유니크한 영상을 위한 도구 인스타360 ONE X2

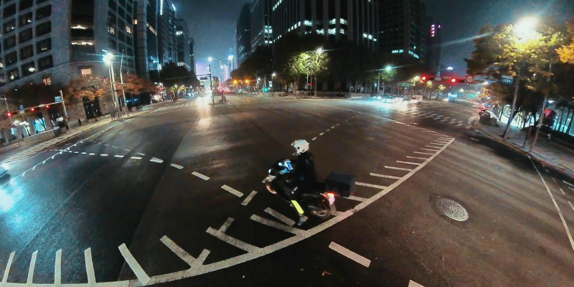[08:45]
쫓아가듯이 쫓아갔었고요 그리고 중간에 저렇게 화려한 조명이 좀 있었어요 그래서